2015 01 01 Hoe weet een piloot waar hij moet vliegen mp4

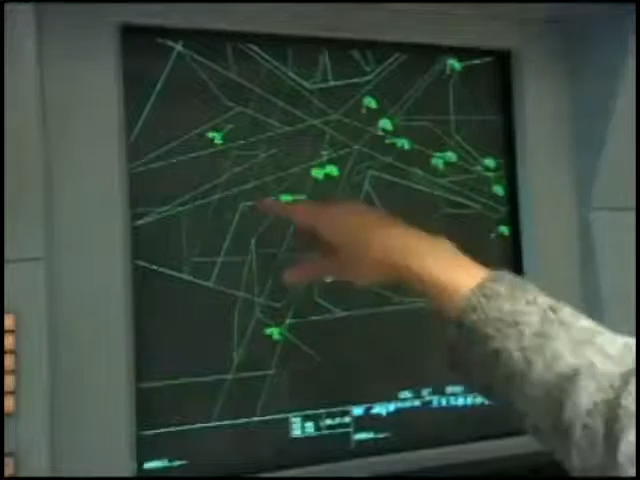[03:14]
Al die stipjes, die bewegende stipjes, dat zijn dus vliegende vliegtuigen in dit moment in het Nederlands Uchtruim vliegen. En die houden ze allemaal heel goed in de gaten. Nou, we zijn op zoek naar Jan.
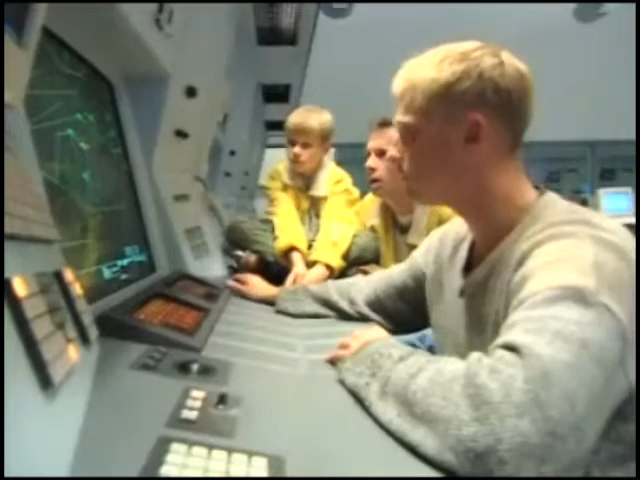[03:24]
Hij had code, wat was het ook weer? 2142. 2142. Nou, even kijken waar hij zit.
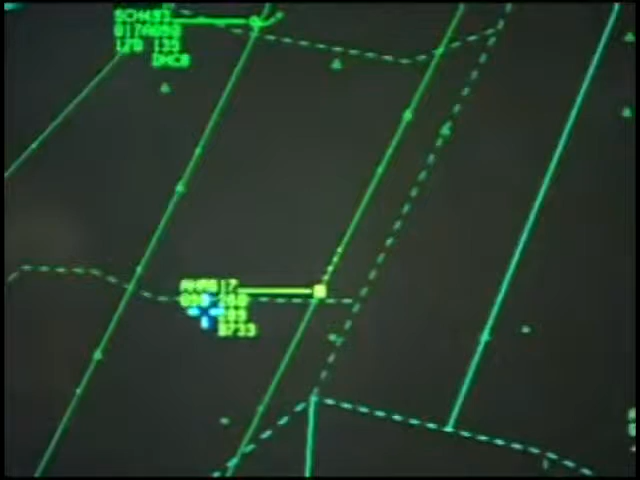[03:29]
Ja, kijk, hier is hij. R-Holland 617, AHR 617.
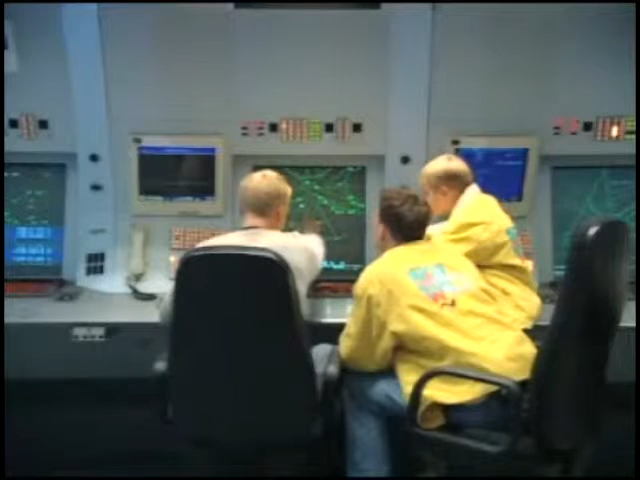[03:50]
Dus we begeleiden de 8 kilometer. En dan is hij ongeveer in de buurt van België.